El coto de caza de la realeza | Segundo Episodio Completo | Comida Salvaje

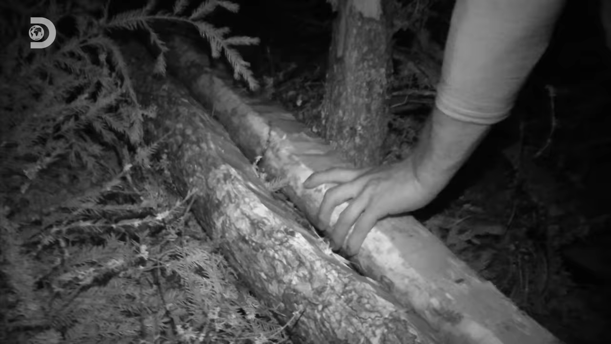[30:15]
En cuanto haga el fuego ya tendré una base para poner otro tronco encima y arderá toda la noche.
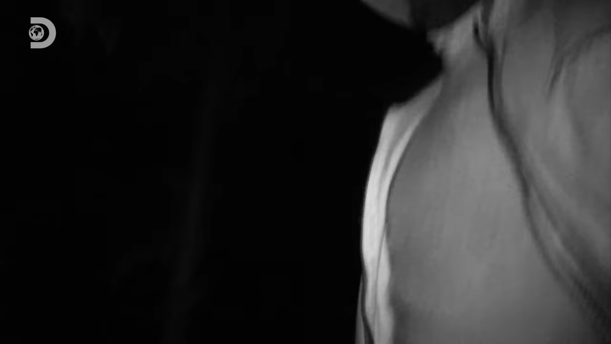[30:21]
Buscaré un par de troncos secos para encenderlo.
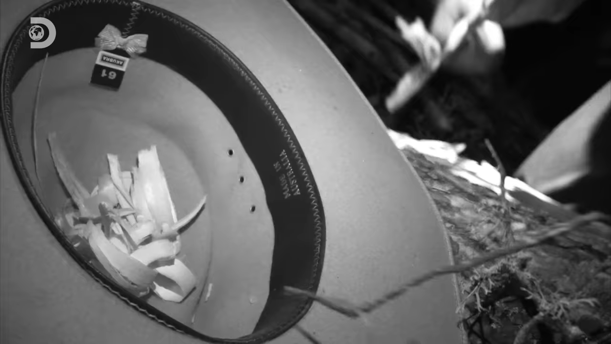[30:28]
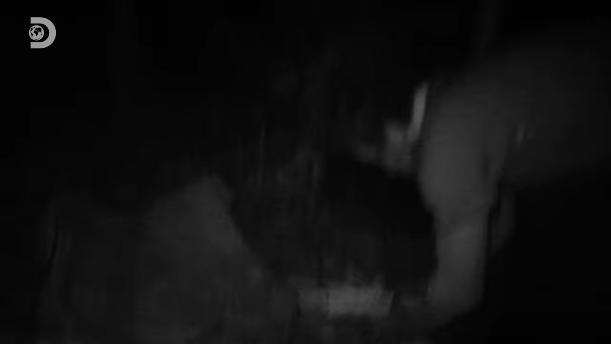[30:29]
La preparación es clave. Aquí tengo la corteza de abedul.
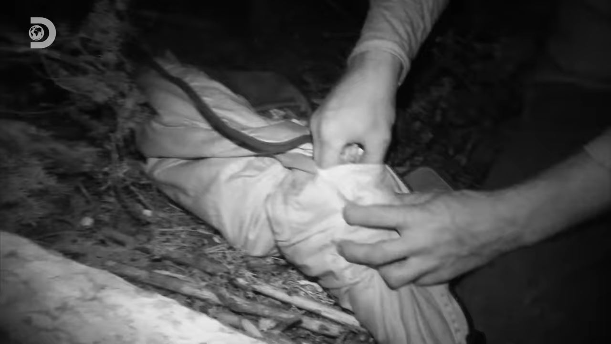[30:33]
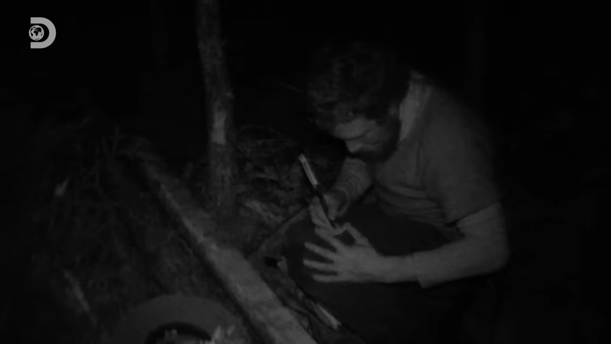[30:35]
A continuación la voy a cortar un poco, como si estuviera cortándola en tiritas y